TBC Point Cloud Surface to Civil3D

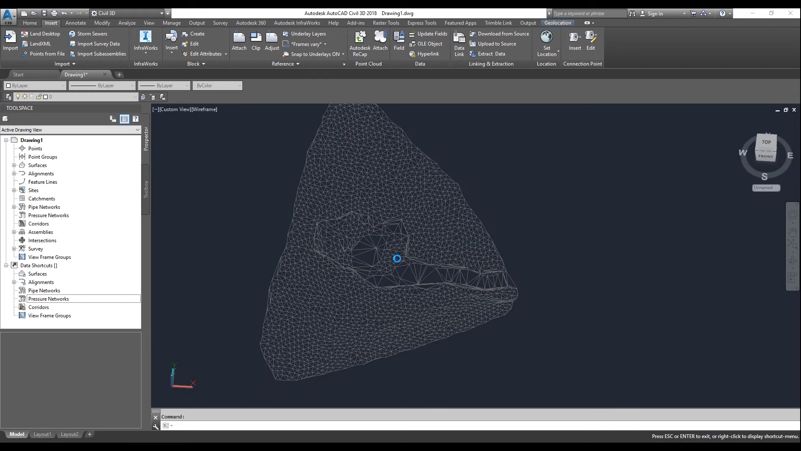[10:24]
key little wheel button and you can see your surface one where you're going to see contours is go to the top view you can go to surfaces
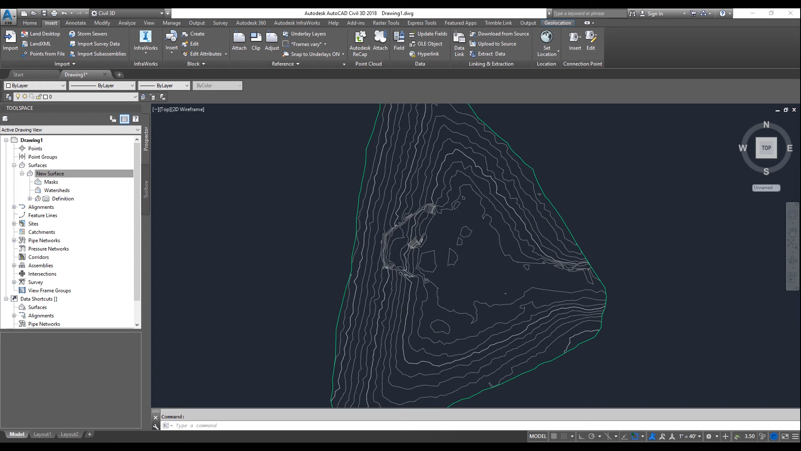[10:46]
so there again i can hold down the shift and the middle wheel and i can turn it and you can see how that works
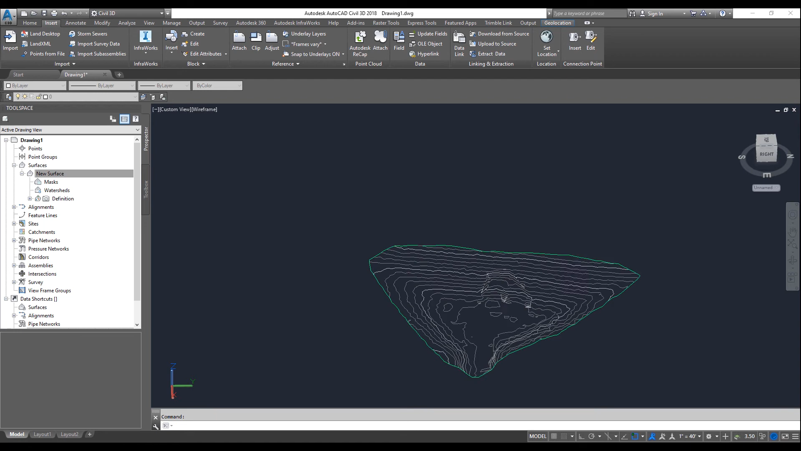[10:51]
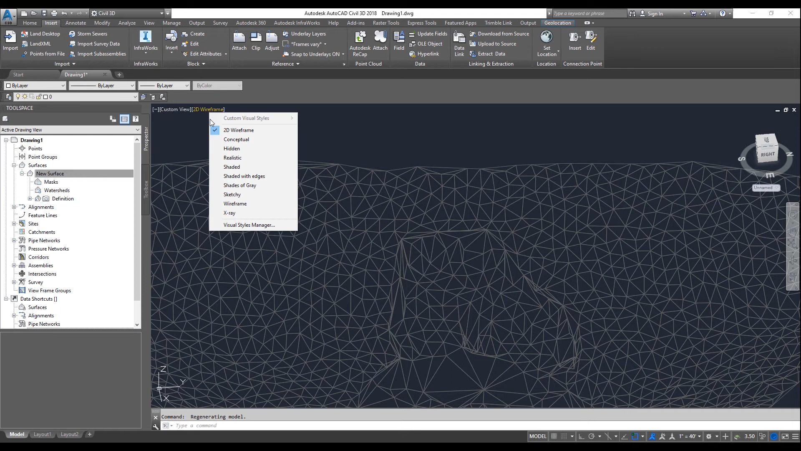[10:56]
i can go into wireframe exceptional and i can create
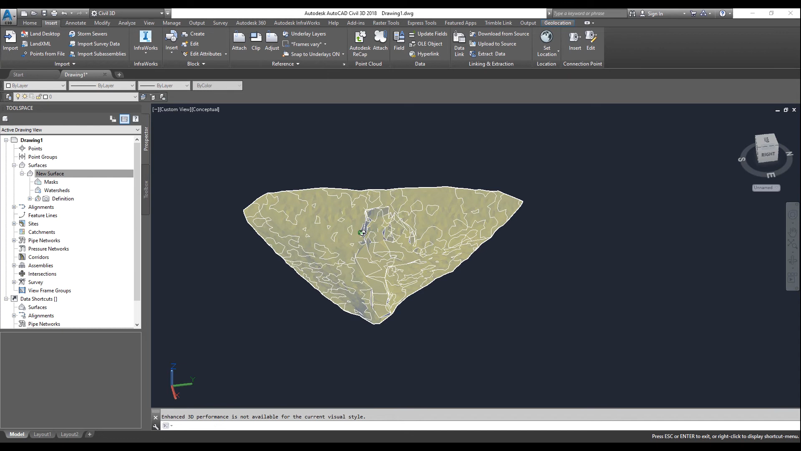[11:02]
kind of like a solid surface in there so anyways that's how we get it out